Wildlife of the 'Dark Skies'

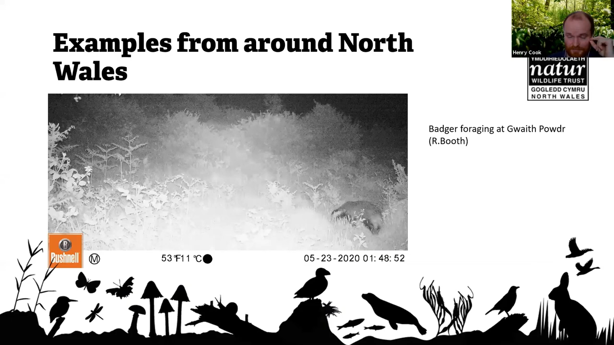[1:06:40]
It's quite powder by Rob. So it's foraging out in the edge of a meadow here. And then a really exciting find. This was a polecat near Mould by Johnny, and he's lucky enough to have polecats regularly on his land.
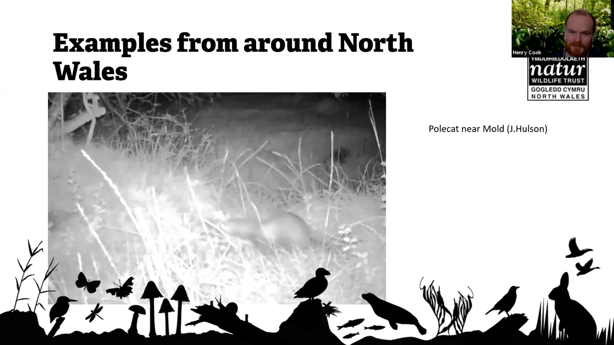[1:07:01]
And he tells me so I'm a wee bit envious of that. And then where I work now on the Wrexham industrial estate, camera traps have recorded otters on a number of occasions. Using the red with a brook that flows through the estate there. It's a very unpromising section of stream, but the otters occasionally use it for fishing.
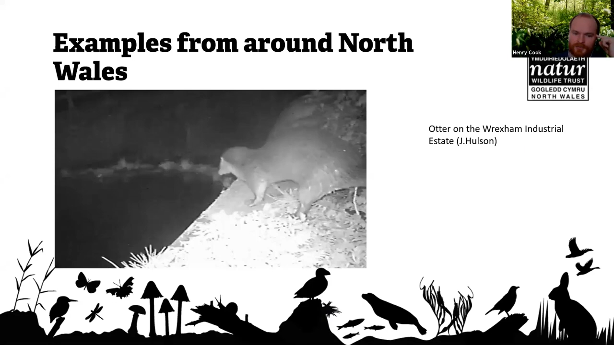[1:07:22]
And really nice to see them in such an urban area in North Wales. And then one more image from the Little Tern project I used to work at.